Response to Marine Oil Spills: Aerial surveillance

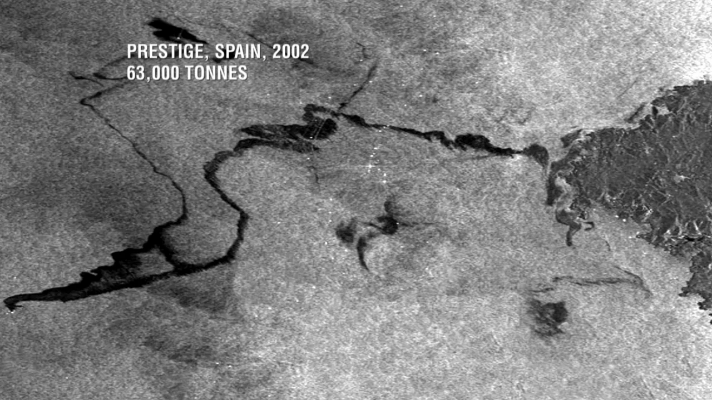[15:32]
SAR can detect flatter areas of water and highlight potential spills.